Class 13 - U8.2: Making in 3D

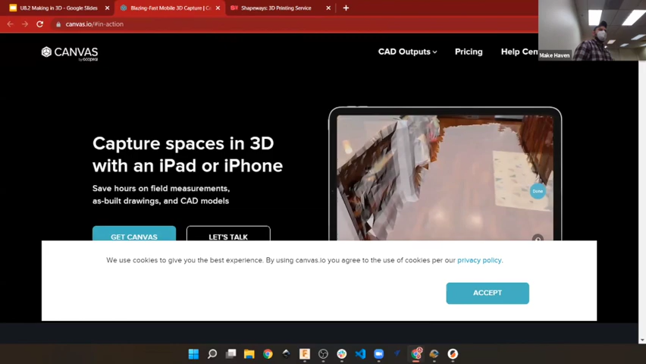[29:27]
You can see it sort of going through and scanning the room in that moment, which is pretty cool. And I don't normally like to call out individual apps, but boy, that is a fun trick.